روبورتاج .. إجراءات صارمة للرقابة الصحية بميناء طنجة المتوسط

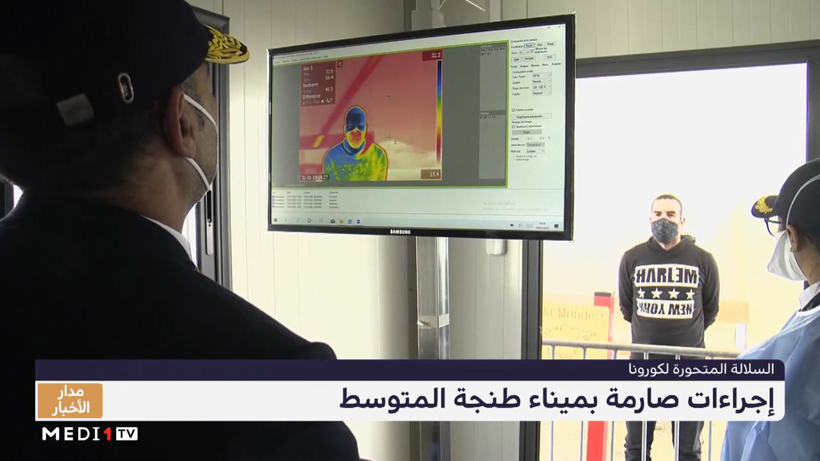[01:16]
المسافرون لقياس الحرارة عبر كاميرا مخصصة لهذا الغرض ويقام لهم عقبها